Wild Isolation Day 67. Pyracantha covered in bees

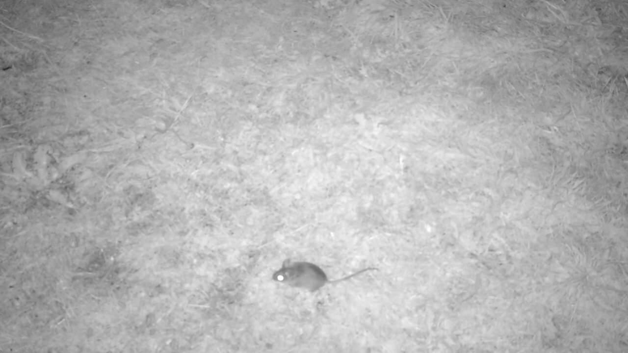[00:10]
I think he was having a little nibble on the hedgehog food that we put out and the hedgehog came as well. I don't think he's actually in the hog house at the moment.
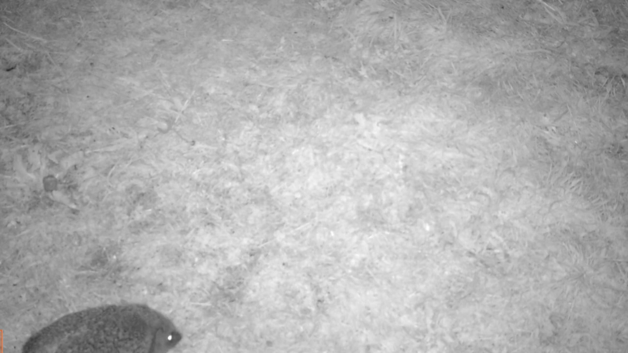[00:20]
There's been a couple of spider's webs across the entrance for a couple of days which means he hasn't been going in or out but that might be a good chance to put some fresh hay and leaves and things in there.